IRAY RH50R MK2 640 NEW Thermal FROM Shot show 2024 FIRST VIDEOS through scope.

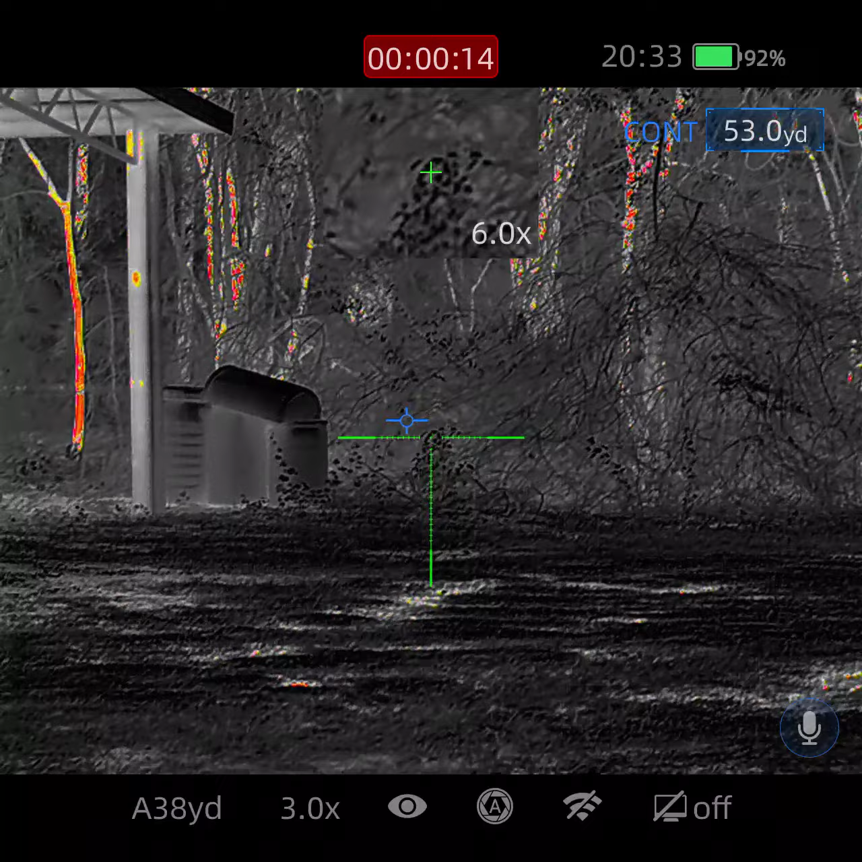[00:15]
you can see it's about 50 yards right there some barrels
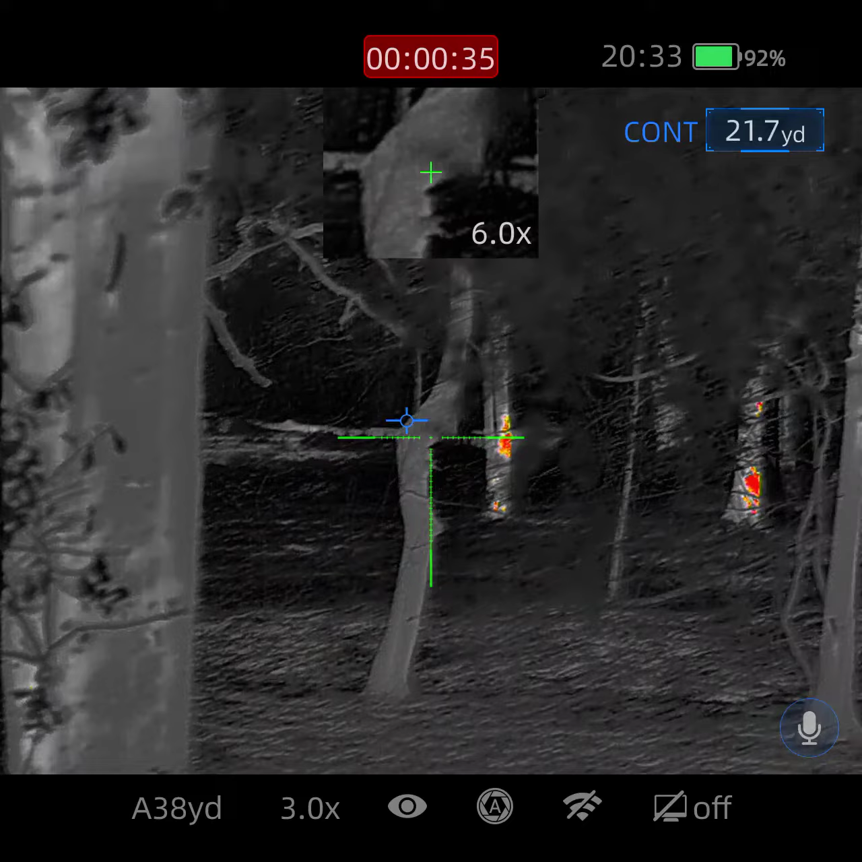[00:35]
usually there's some deer out there I don't see any
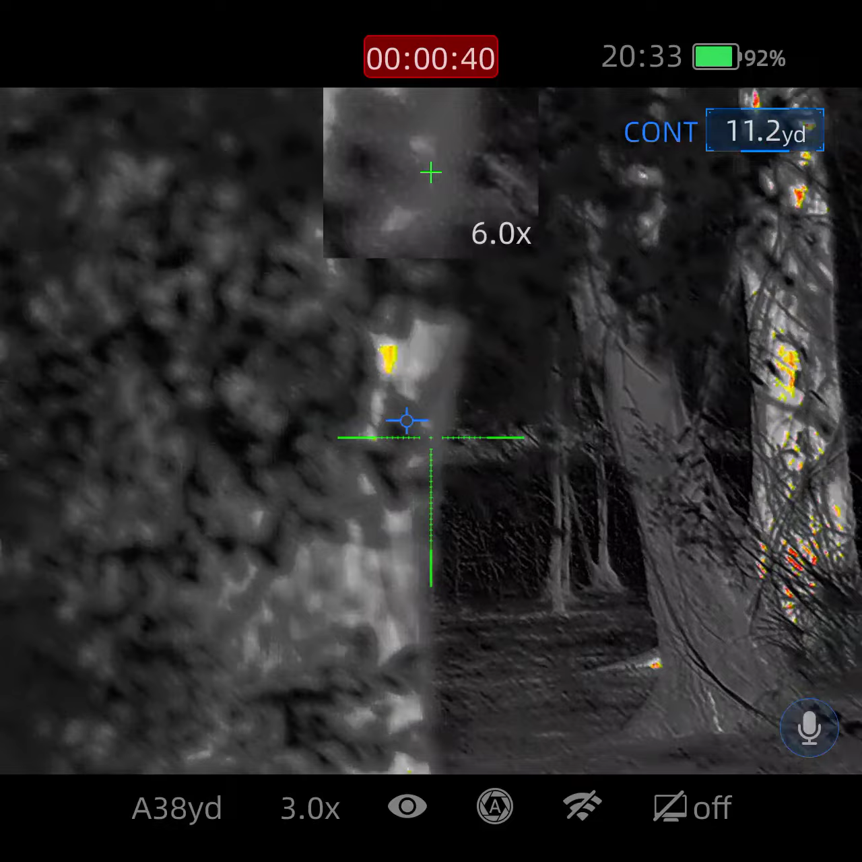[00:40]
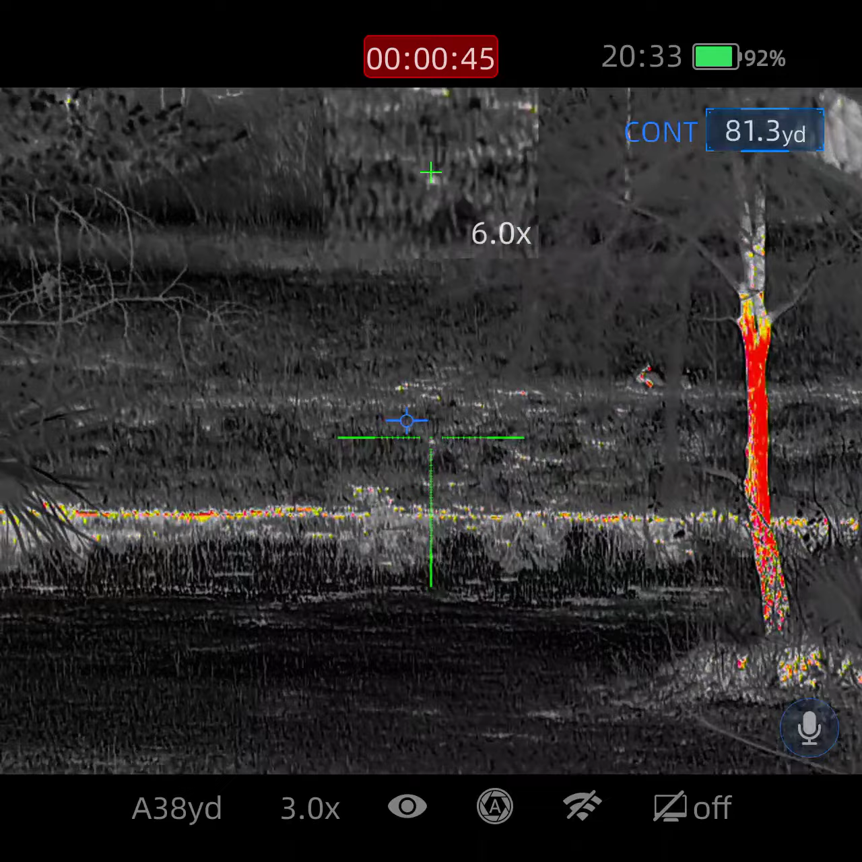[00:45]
sandhill cranes out there they're at about 150 yards
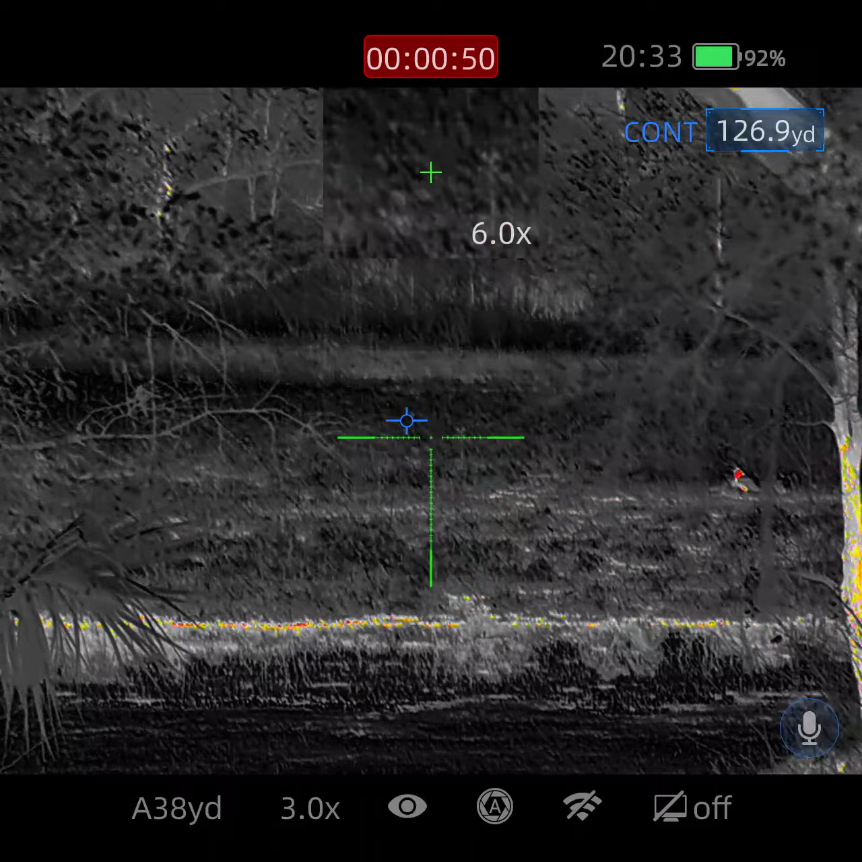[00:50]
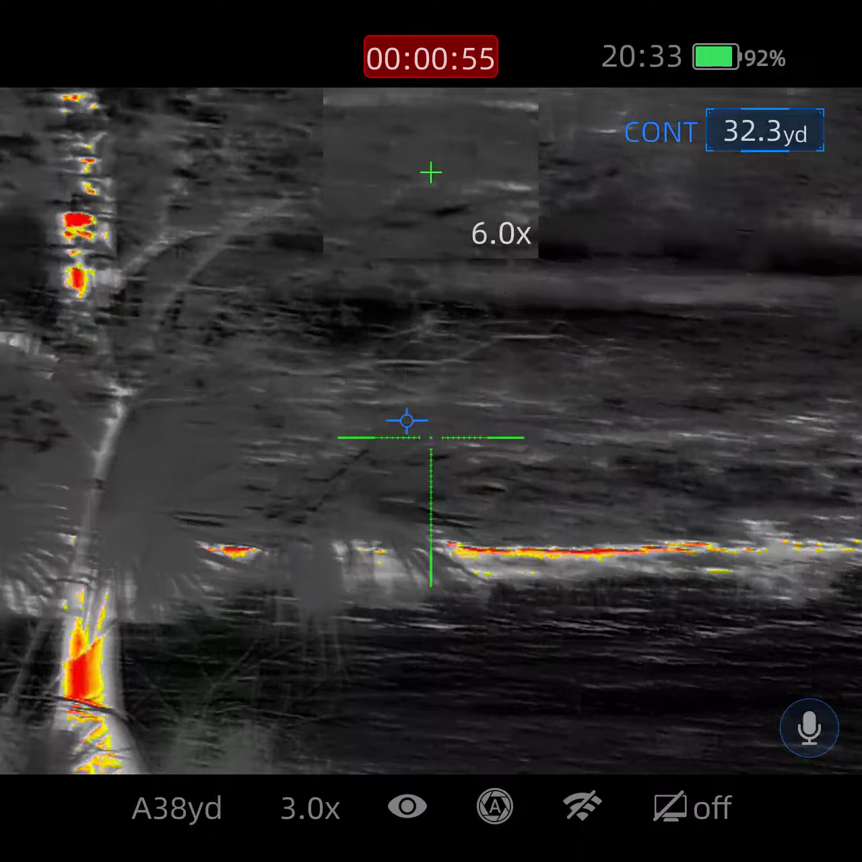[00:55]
let's see if my deer come out I don't see any deer today that's
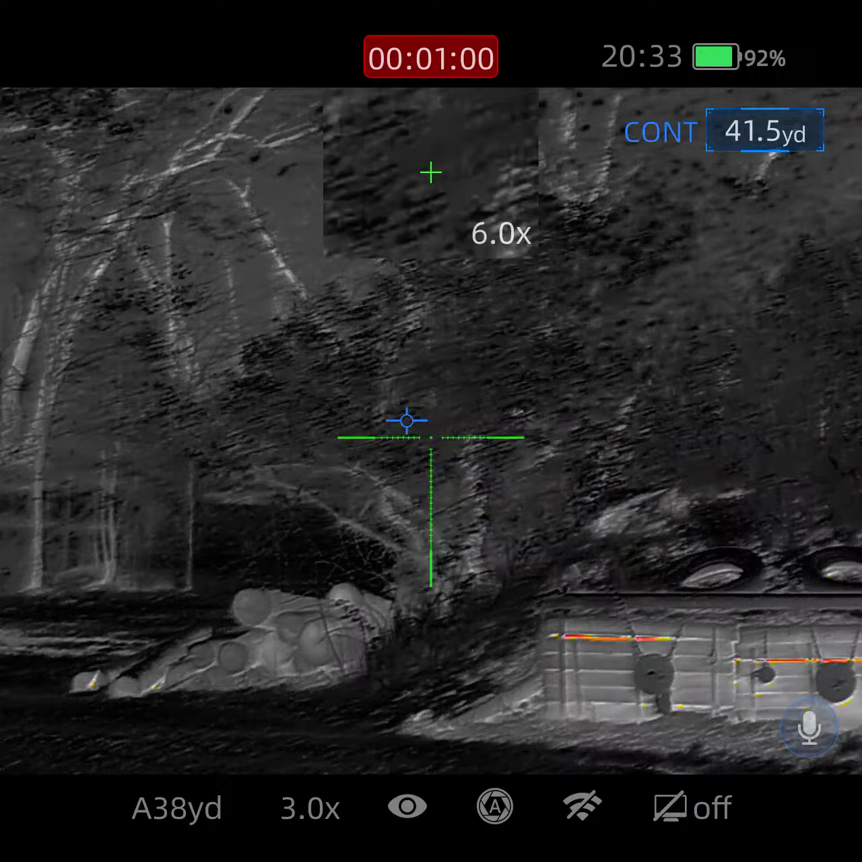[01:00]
my target right there it's about 40 yards